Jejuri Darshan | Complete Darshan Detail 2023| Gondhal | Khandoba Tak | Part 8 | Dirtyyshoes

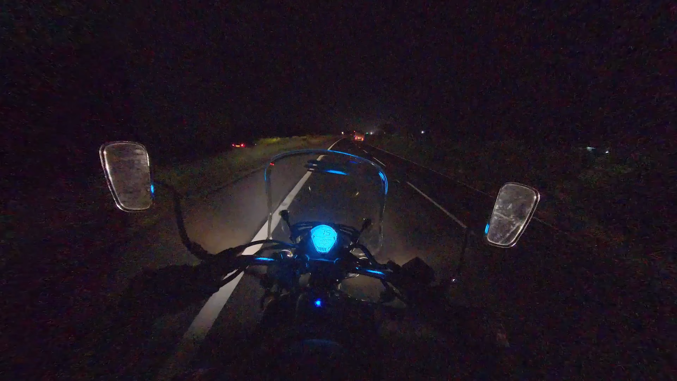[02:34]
जेजुरीला जाताना सोलापूर किंवा मुंबईवरून रोड खूप सुमसाम आहे आणि मोस्टली स्ट्रीट लाईट्स नाही आहेत। तर वाजलेत आता 10 आणि आमचं डिनर झालेलं आहे।